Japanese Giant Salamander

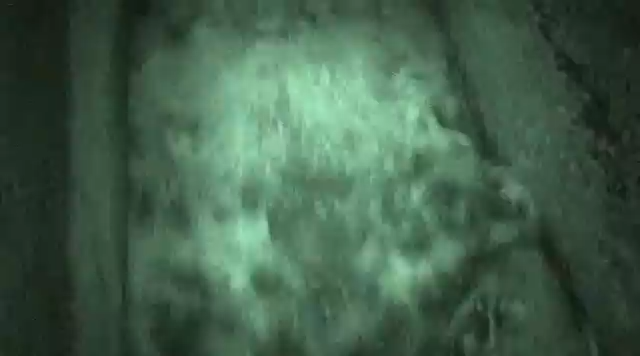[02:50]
struggles back upstream after becoming trapped in a damn spillway
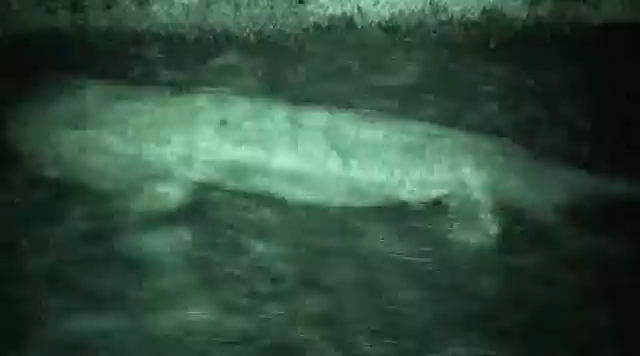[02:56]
when the banks of rivers are covered in concrete for flood control the salamander's habitat is destroyed